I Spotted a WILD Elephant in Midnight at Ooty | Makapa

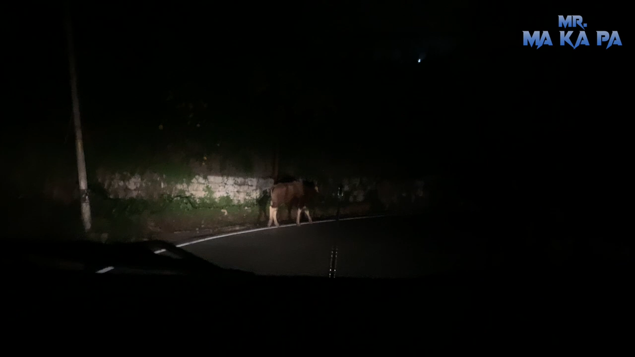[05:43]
ஏனையா ஏன இந்த ட்ரிப்பில் நம்ம போனப்போ ஒரு வைல்டு எலிஃபண்ட்டு பார்த்ததை இப்போ நீங்கள் பார்த்துட்டு இருக்கீங்க.